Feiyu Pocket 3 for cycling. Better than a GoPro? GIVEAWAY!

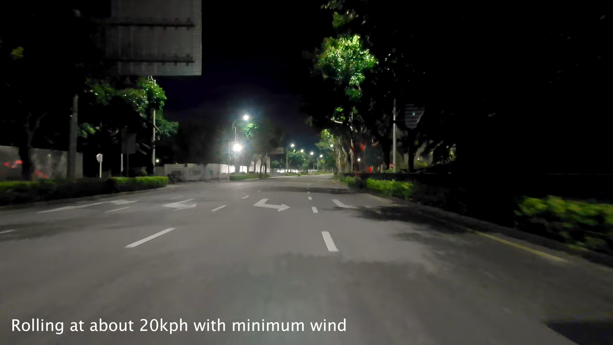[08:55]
It is 3.45 in the morning, early start today. 20Ks in, coming into the first town.